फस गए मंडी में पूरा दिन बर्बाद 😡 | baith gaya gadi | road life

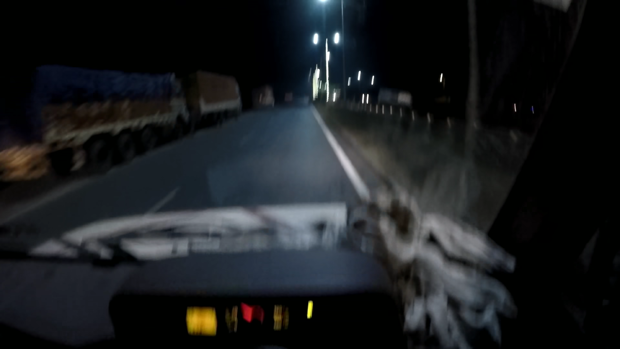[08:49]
तो भाई पहुंच चुके महानिया और महानिया चेक � पोश्ट अभी जश्क्रास किये वाई
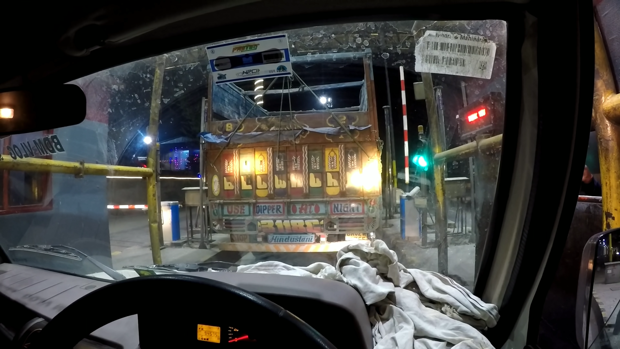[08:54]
तो भाई कोई पुलीस वाले हैं गाड़ी को चेक कर रहे हैं टोल प्लाजा के बीच में खड़ा हो के बताई यह कौन सा नाइसाप है यार बताओ भाई साइट लगा का आप गाड़ी को चेक करोने यार